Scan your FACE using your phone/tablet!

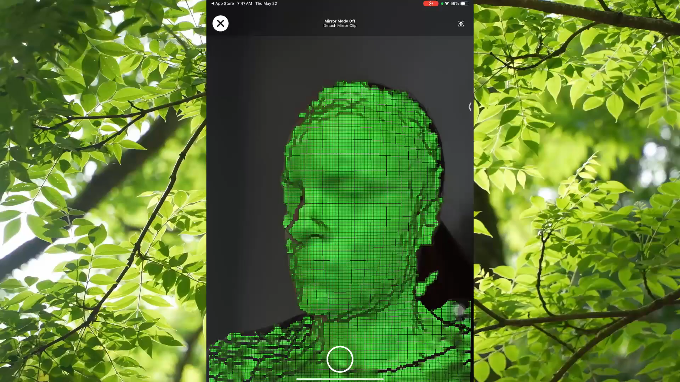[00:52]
So when you scan your face, you can kind of see what the camera is going to pick up by seeing like the little green scan of your face. That's what we're going to look for.